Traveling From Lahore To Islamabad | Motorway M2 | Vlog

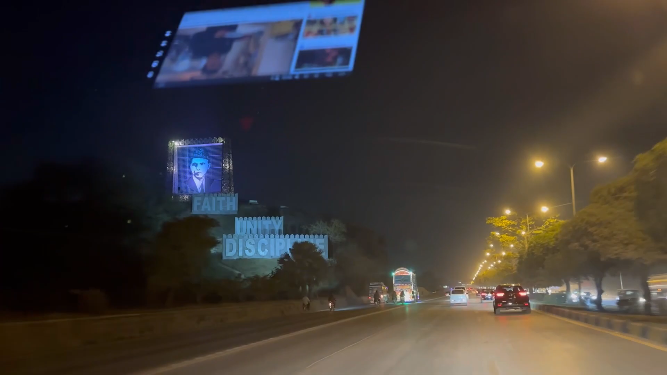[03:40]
چونکہ اب میں جا رہا ہوں گھر کی طرف بارکو میںن بازار سے میں گزر رہا ہوں یہ راستہ وہی ہے جب میںن مری کی طرف
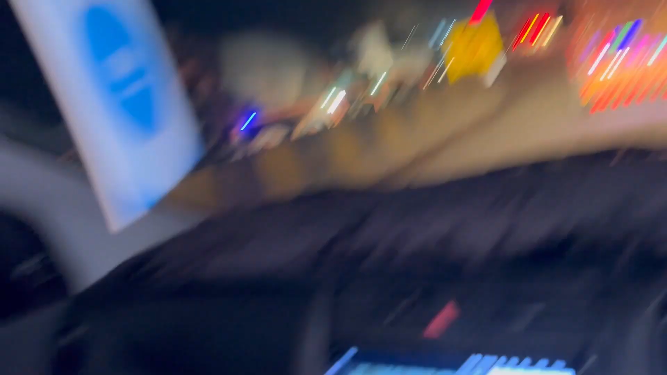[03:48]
جاتا ہے آج کل یہاں پہ کنسٹرکشن ہو رہی ہے اس کی وجہ سے تھوڑا رش ہوتا ہے
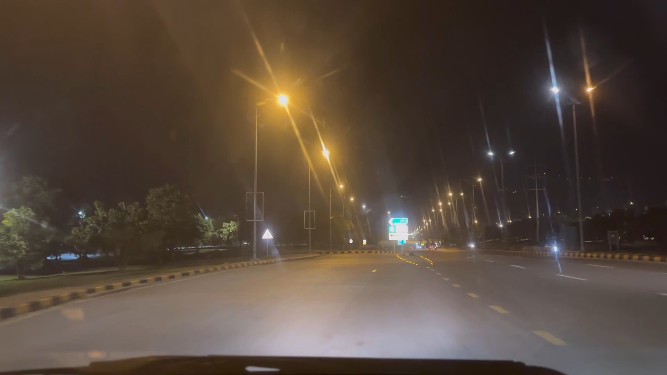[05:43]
مطلب اس طرح میں آپ امیجن کریں گے اگر آپ لہور میں ہو تو کیا حال ہوگا لیکن اسلامباد میں بلکل سناٹا ہے یہ مزہ ہے اسلامباد کا کو انجوائے کرو مزے کرو رہاں سے ہیں